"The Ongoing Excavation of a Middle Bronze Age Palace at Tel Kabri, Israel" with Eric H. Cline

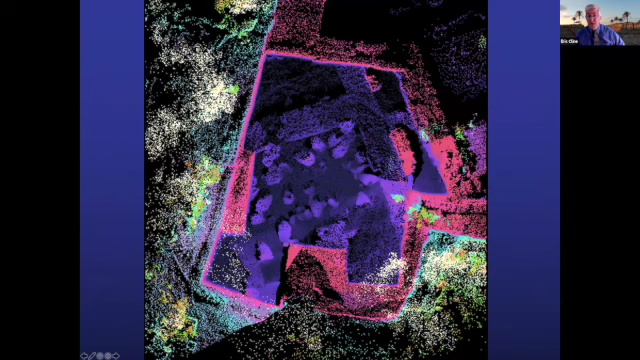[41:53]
points such that we wound up with images like this with the different colors representing the different heights and we were even able to look at and map the individual jars and measure their diameters without ever touching anything and this turned out to be excellent uh for two reasons one we had thought that each of these held about 50 liters when we were just guesstimating